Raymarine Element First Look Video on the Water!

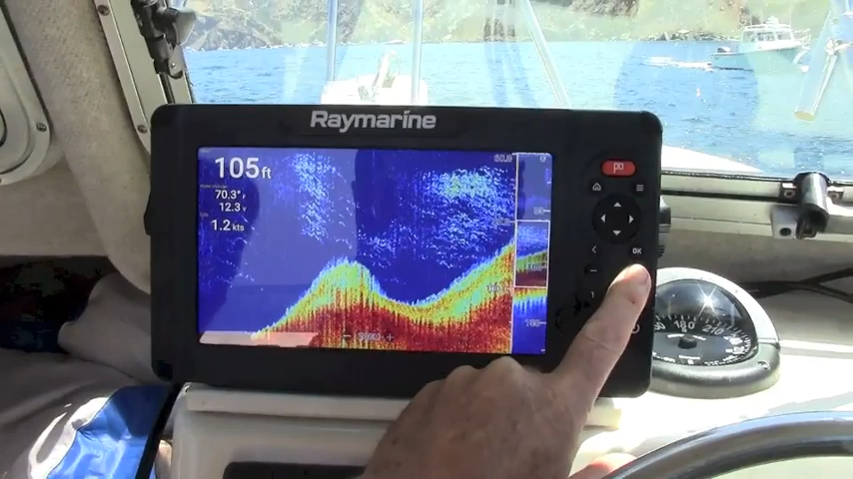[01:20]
On screen: depth 105 ft, speed 1.2 kn
isolated structure spots and depth contours that were holding schools of bait fish as well as predators like Benita, Barracuda, and Yellowtail.
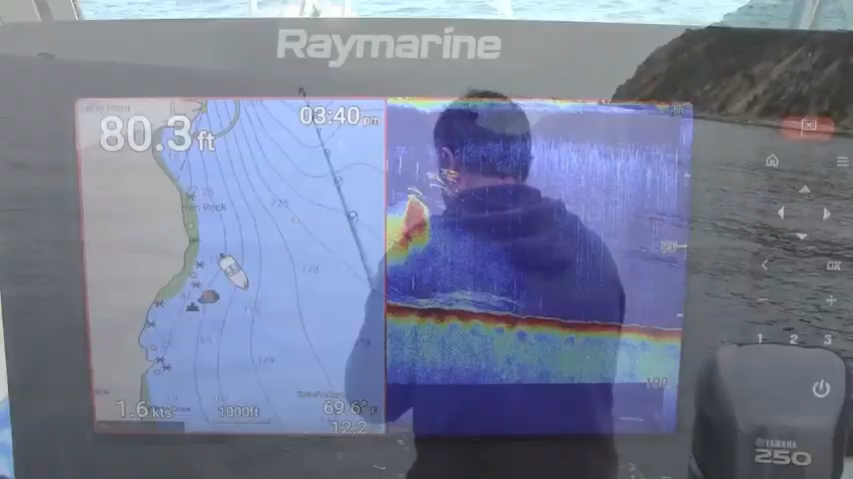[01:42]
On screen: depth 80.3 ft, speed 1.6 kn
Several times when we found the structure and bait we were looking for,
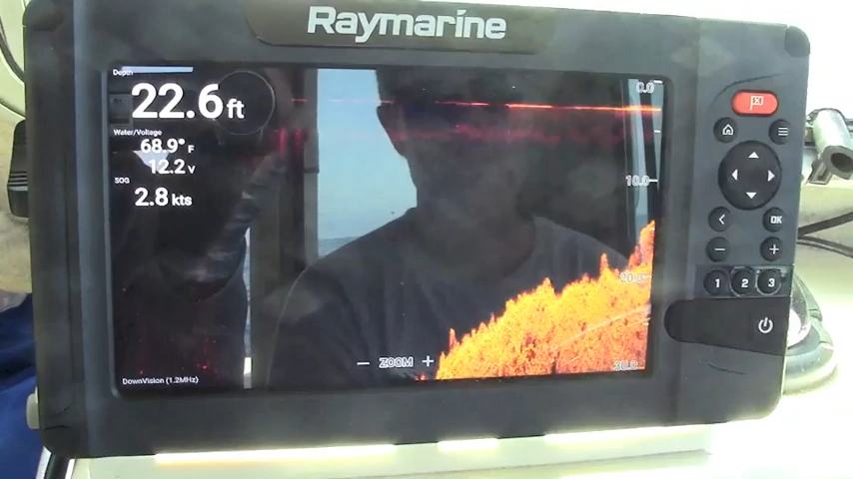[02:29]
On screen: depth 22.6 ft, water 68.9°F
We were impressed with the HyperVision down sonar s depiction of rocky outcroppings in sharp detail,
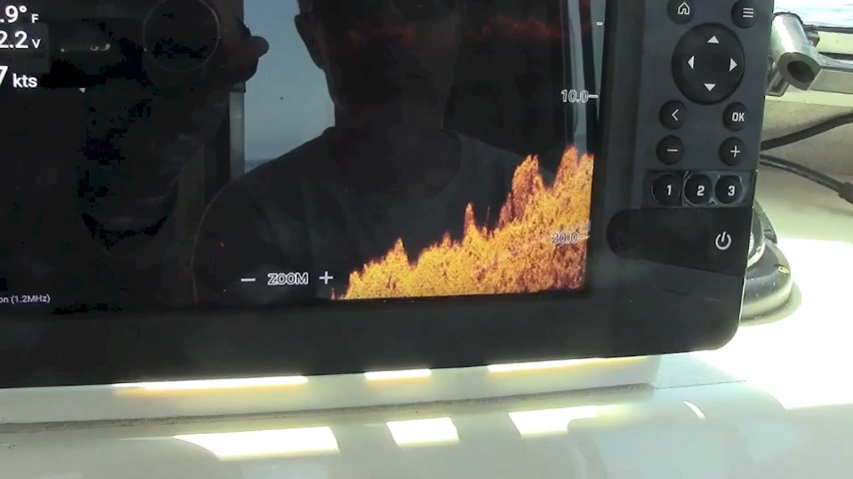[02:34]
as well as the HyperVision side sonar s ability to pick up rocky bottom and kelp beds off to either side of the boat.
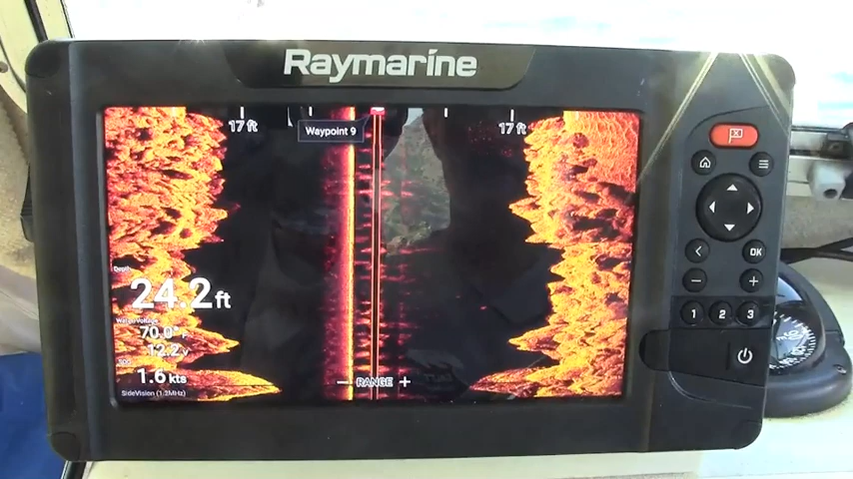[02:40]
On screen: depth 24.2 ft, speed 1.6 kn
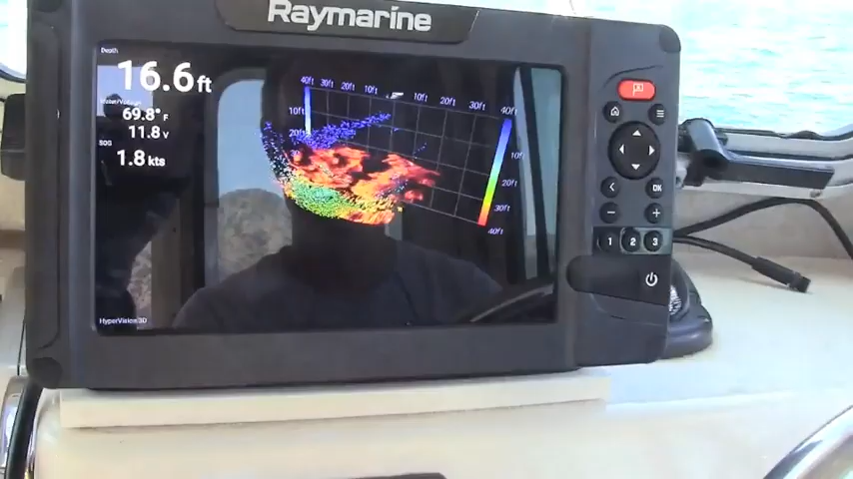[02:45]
On screen: depth 16.6 ft, water 69.8°F, speed 1.8 kn
The Element's Real Vision 3D function offers users a range of
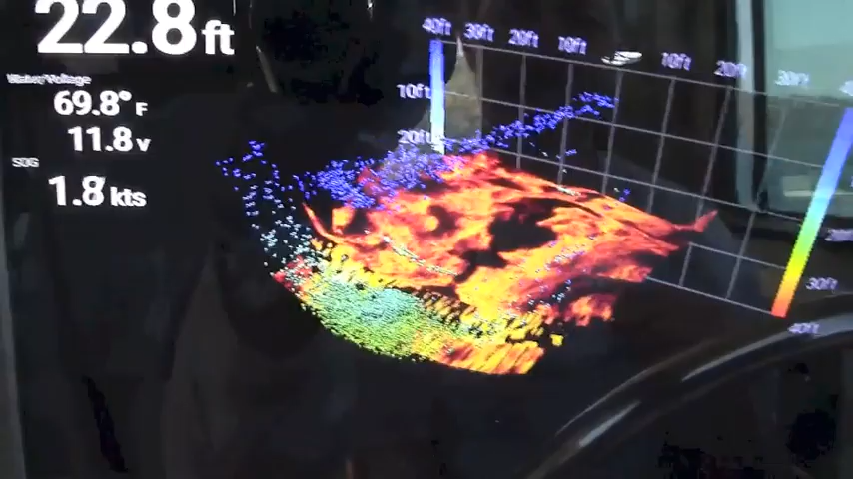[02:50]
On screen: depth 22.8 ft, water 69.8°F
different ways for anglers to see the bottom and suspended fish targets in sharp detail.
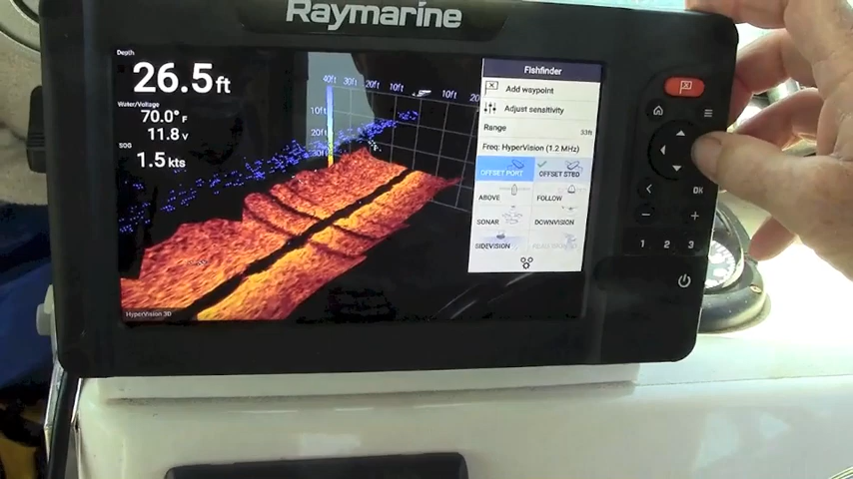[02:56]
On screen: depth 26.5 ft, water 70.0°F
You can change the perspective of the display to suit a wide variety of fishing styles and environments.
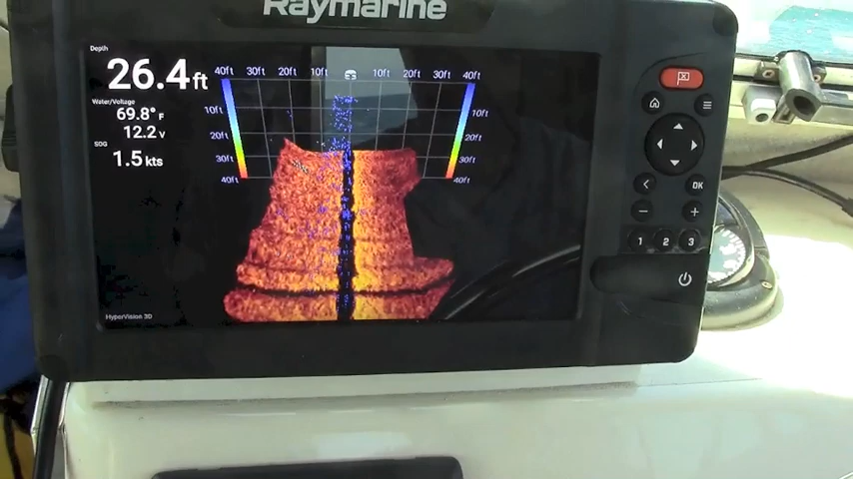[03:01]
On screen: depth 26.4 ft, water 69.8°F, speed 1.5 kn
To wrap up, we use the Raymarine Element throughout the day to get on